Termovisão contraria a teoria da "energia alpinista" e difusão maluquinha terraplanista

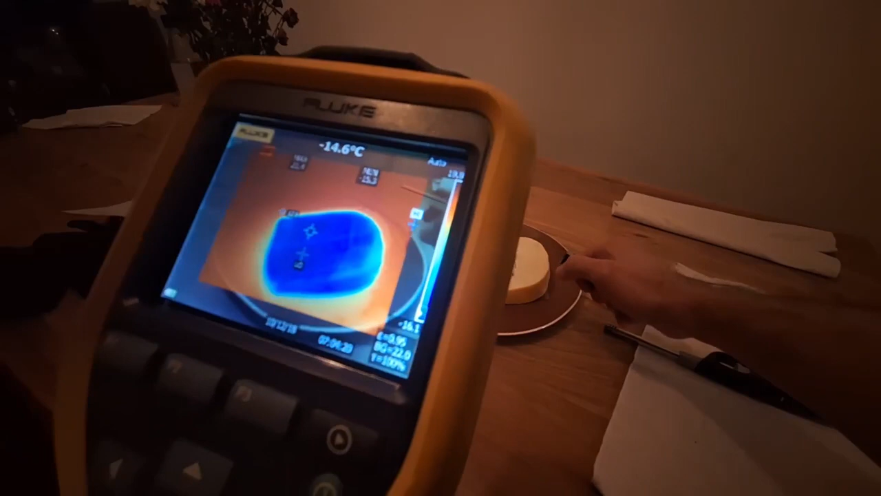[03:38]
On screen: spot -14.6°C
E vejam só o que vai acontecer com a chama. Ela nunca vai descer. Só vai subir. Vou tentar também tirar uma foto com a câmera térmica para vocês verem como é que fica o gradiente de temperatura ali na vizinhança do nosso isqueiro.
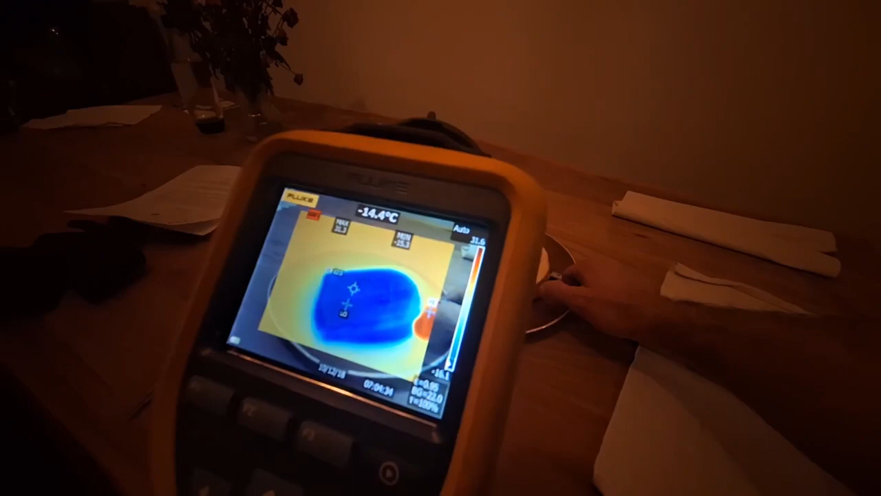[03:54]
On screen: spot -14.4°C
Beleza? Então eu vou cancelar aqui, que eu não quero essa foto.
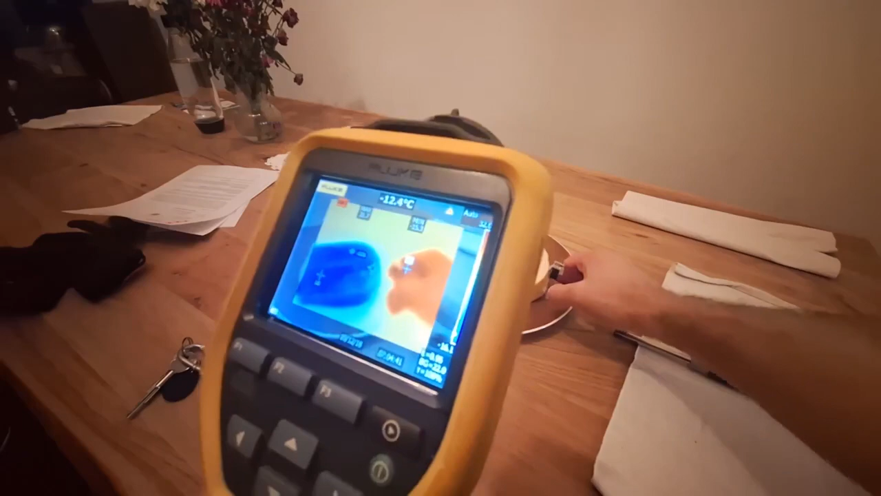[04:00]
On screen: spot -12.4°C
O laser está lá apontando para o isqueiro, ó. Ok? Veja bem. Está lá, ó.
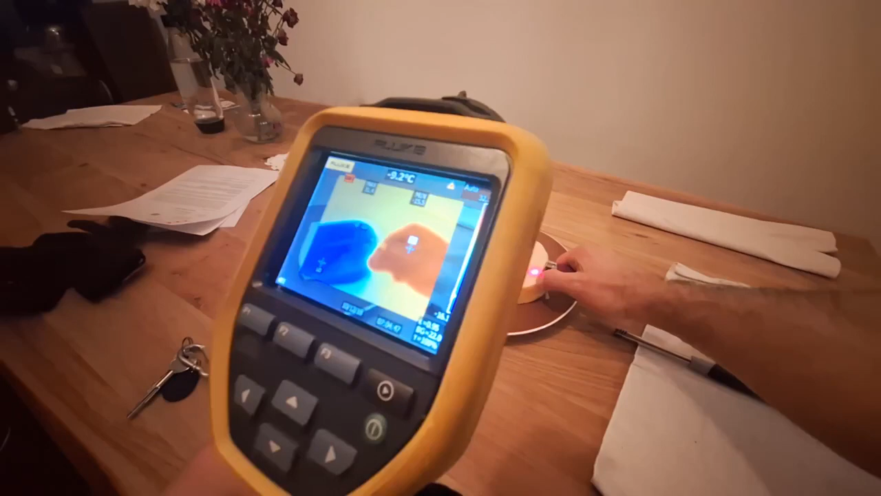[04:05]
É muito complicado enquadrar as duas coisas na mesma imagem.
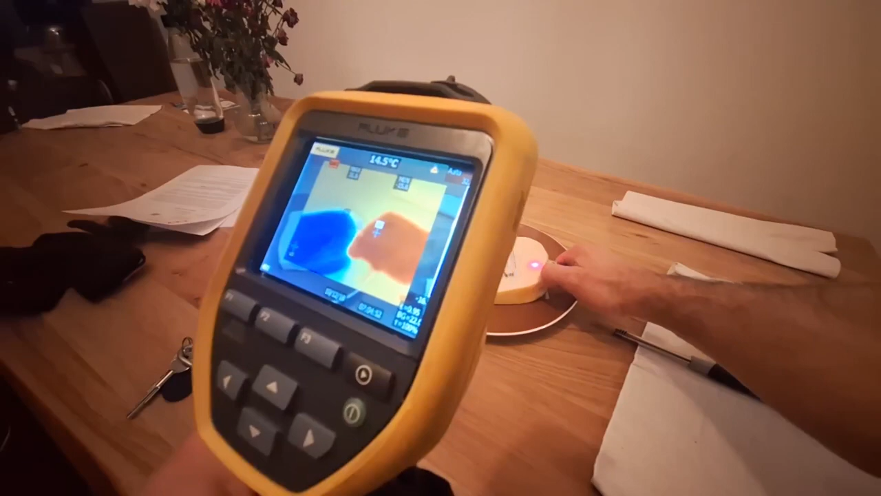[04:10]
On screen: spot 14.5°C
E um, dois, três e ligamos. Está vendo?
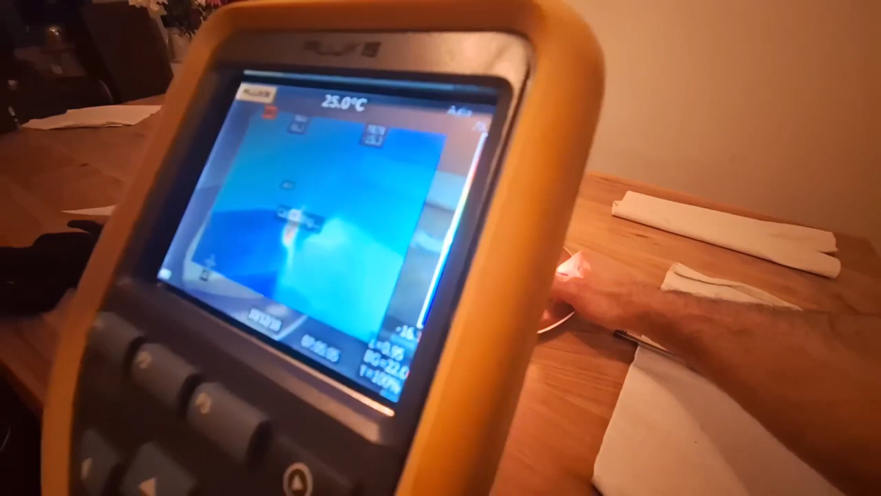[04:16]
Eu vou tirar uma foto aqui e vou mostrar para vocês nesse exato momento aqui como fica o perfil de temperatura distribuído ali.
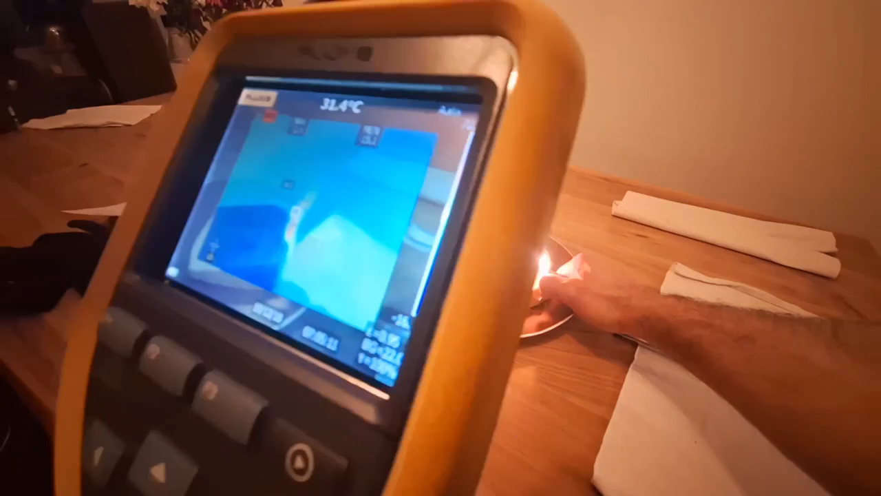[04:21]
Maravilha. Está aqui a foto que saiu, ó. Interessante. Máxima de 76 graus.
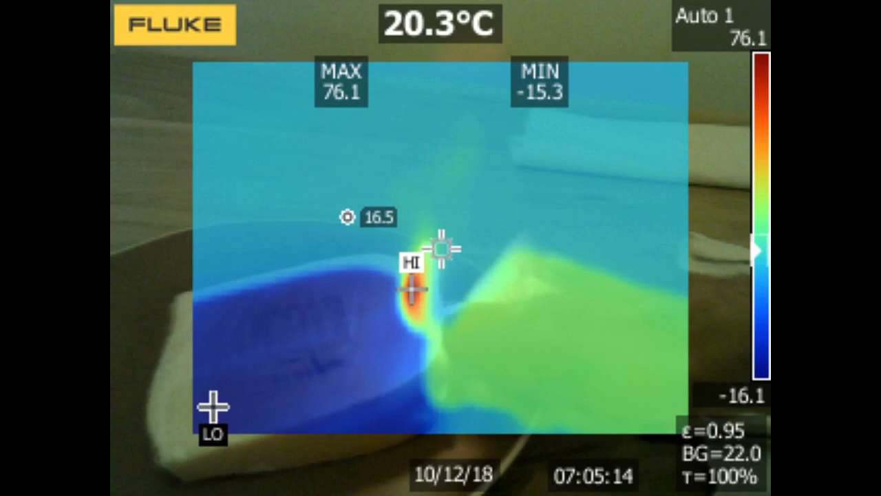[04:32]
Embaixo, muito gelado. Mínima de menos 15.
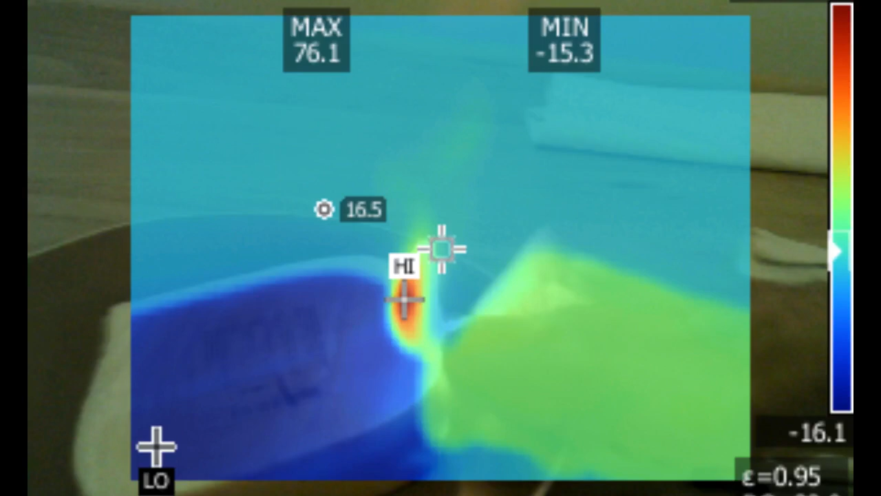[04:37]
E a chama não desce de jeito nenhum. Os gases em volta da chama também sobem.